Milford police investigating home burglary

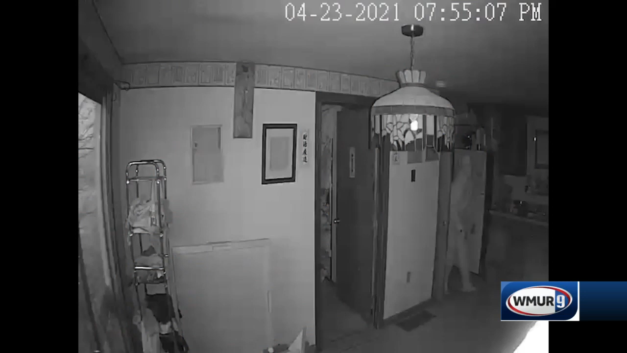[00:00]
When I played the video the first time, I was just completely shocked. Jordan Liang says this is surveillance video inside his childhood home on Elm Street in Milford.